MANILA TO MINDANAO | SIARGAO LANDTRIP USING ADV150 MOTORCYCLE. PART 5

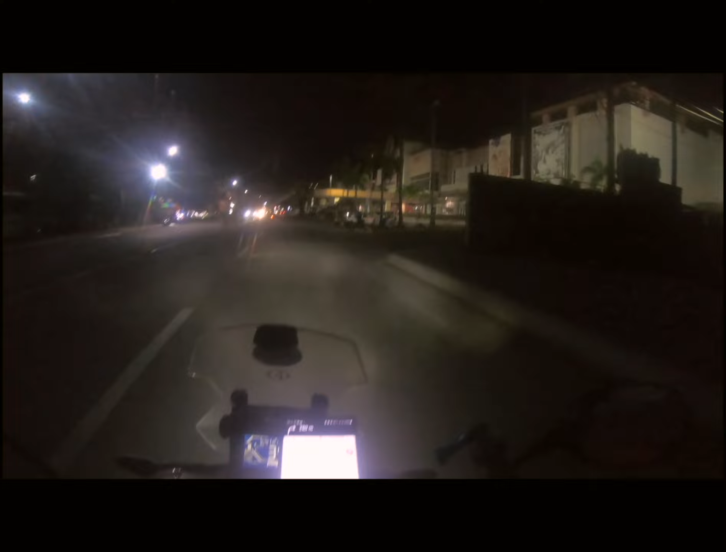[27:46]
Kaya na yung Robinson Department Store, bossing, ano, exactly 10:21. Inabot na tayo ng halos sa ating gabi.
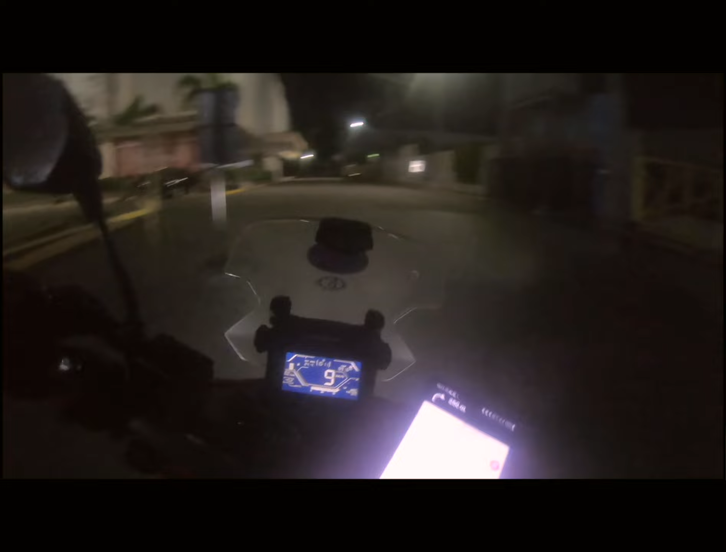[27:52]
So, puntahan na natin yung hotel. Alam ko nandito lang, hindi tapos niya kaagad dito yan.